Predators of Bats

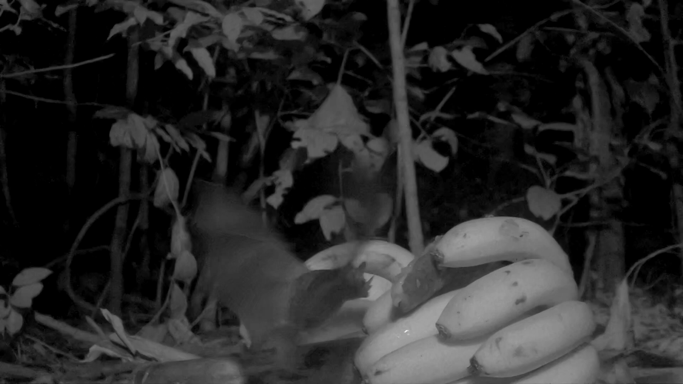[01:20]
Bats fly very, very fast, so they're not an easy animal to grab in mid-air.
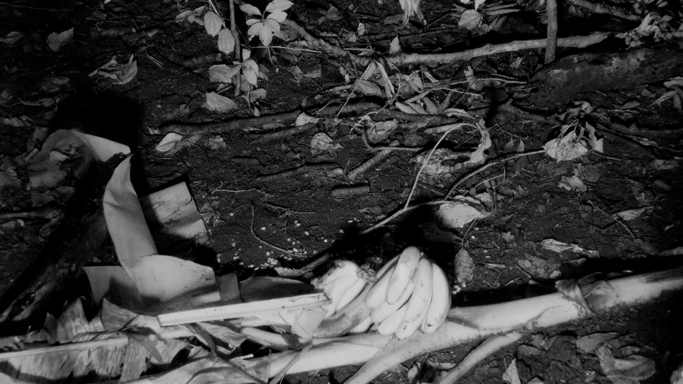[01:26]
He needs a lot more practice.
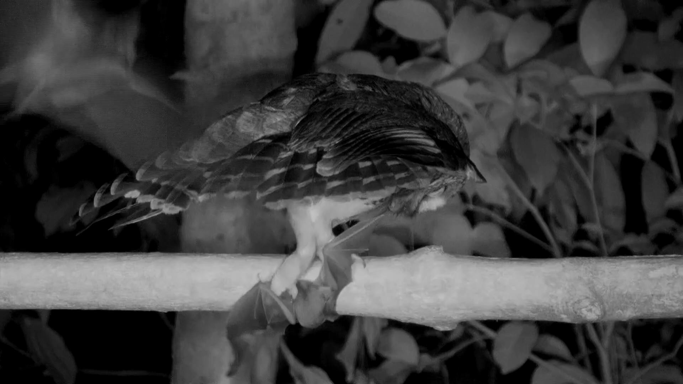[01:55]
This mothal owl takes the bat away to begin its dinner. However,
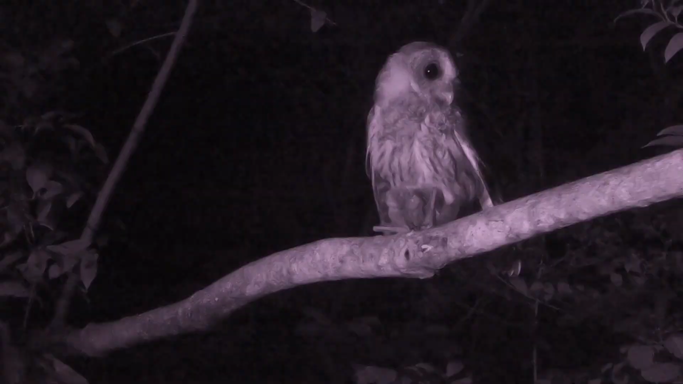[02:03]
old friends of the bat show up and bombard the owl in the hope that it will release the bat. Fat chance of that. Some studies show that in many tropical habitats,
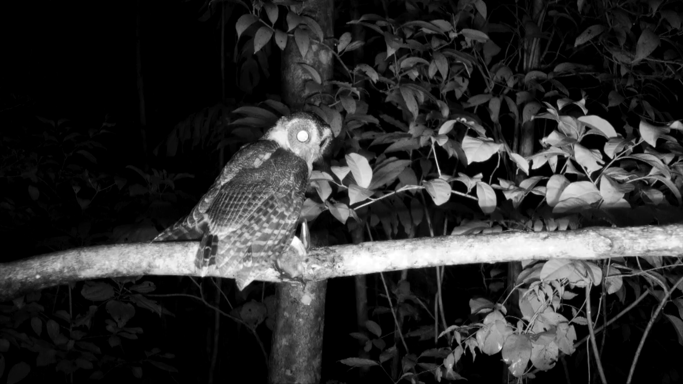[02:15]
bats comprise 1-10% of the owl's diets. The diet of a stygian owl in Cuba was 60% bat.
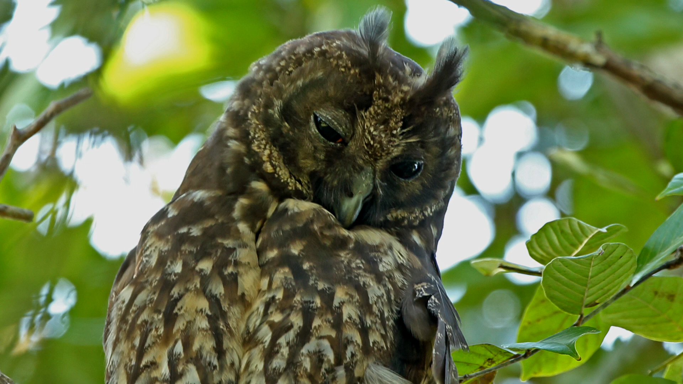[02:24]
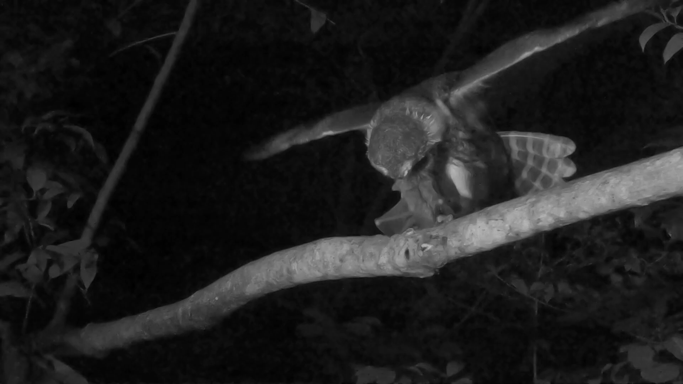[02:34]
Owls don't have echolocation, like bats, but their night vision is incredibly good. Many bats are lunar-phobic, that is, they don't go out to play if it's bright out. This reduces their chances of getting killed by an owl. Whoa, what a jump!
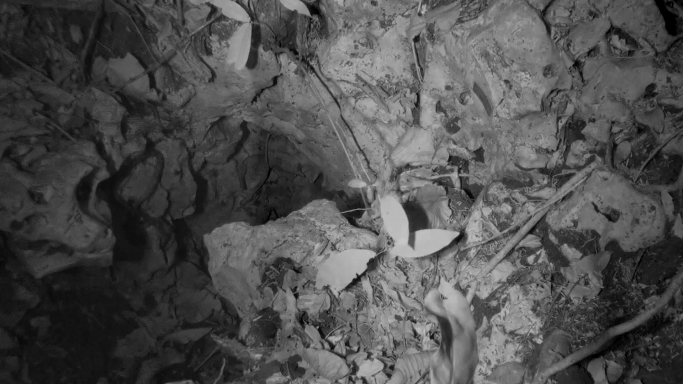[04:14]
This vertical cave opening, in a tropical dry forest, was visited by three individual lyre snakes in one night. The snakes would position themselves in just the right spot to strike out as bats came flooding out.